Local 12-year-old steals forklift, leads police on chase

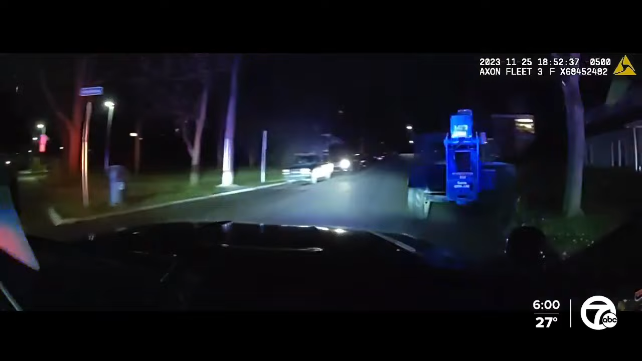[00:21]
drove it for an hour through the city and across the M14 bridge.
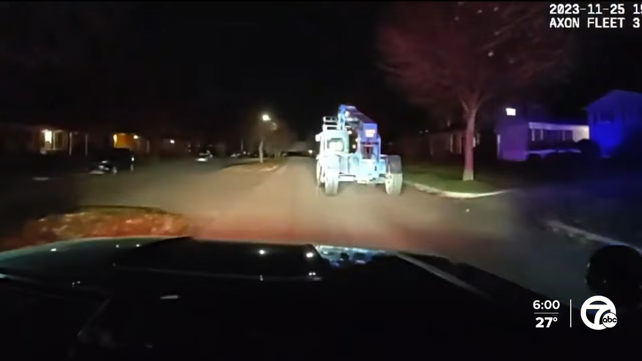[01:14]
Ann Arbor police confirm it was a 12-year-old manning the wheel of this construction genie GTH 636. Police first tried to stop the child in a neighborhood at 648, but the driver wouldn't stop. They say they followed him through different parts of Ann Arbor for a while, where he hit 10 parked cars. Police tell us that he was driving for over an hour.
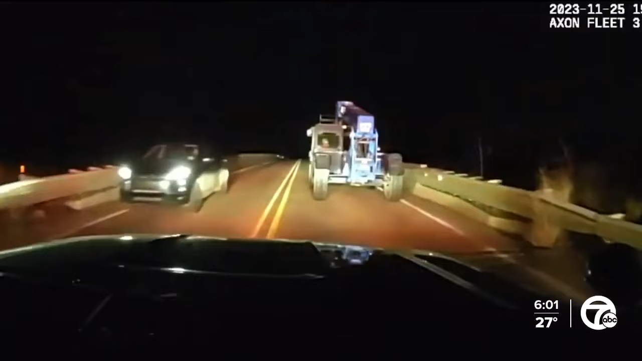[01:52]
The Washtenaw County Sheriff's Office picked up part of the pursuit when the driver went across the M14 bridge. He finally stopped at 753 in the area of M14 in Gottfridson, about 15 miles from where he started.